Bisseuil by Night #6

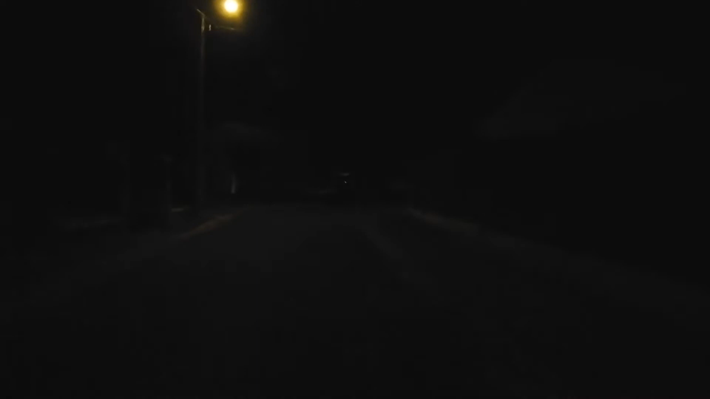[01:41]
Ah, bah, c'est bon, c'est rigolo, c'est cartouche. Oh, on verra dans 2-3 mois. Ils peuvent pas sortir une gamme éclatech, je sais pas, des VM. C'est pas éclatech, des VM, mais bon. Maintenant que le truc est à la surface, on t'en fout. Oui, c'est quoi ça? Hein? Quoi ça? C'est les lanternes de la rue, notre rue. D'accord. Mais, non, d'accord, je sais que c'est une lanterne de la rue, mais qu'est-ce que c'est le modèle?